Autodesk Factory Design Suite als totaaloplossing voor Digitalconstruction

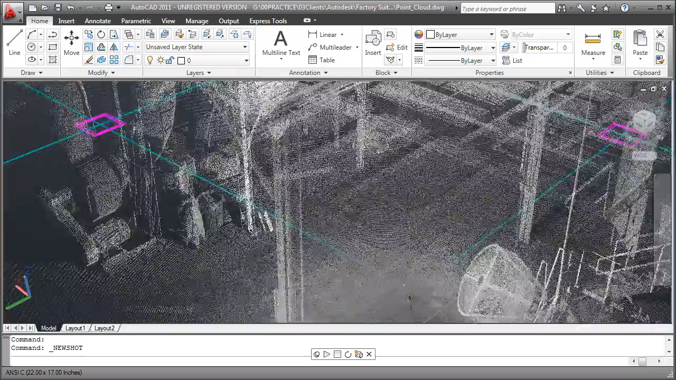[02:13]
The ability to utilize laser-scan point clouds to record the as-built state of an existing facility can reduce the amount of time needed to document the design. These point clouds can be added to your 2D AutoCAD
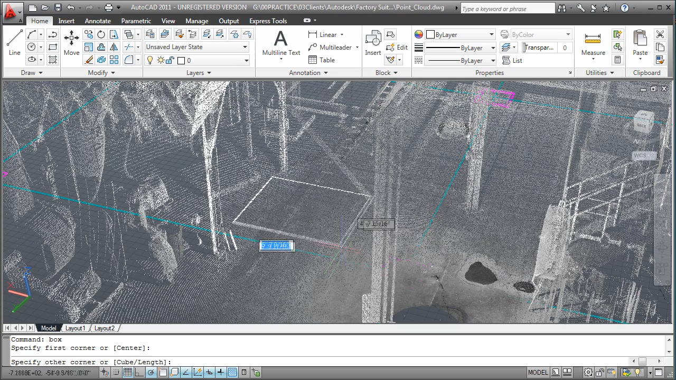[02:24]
designs to facilitate space reservations in context of the as-built state of the facility.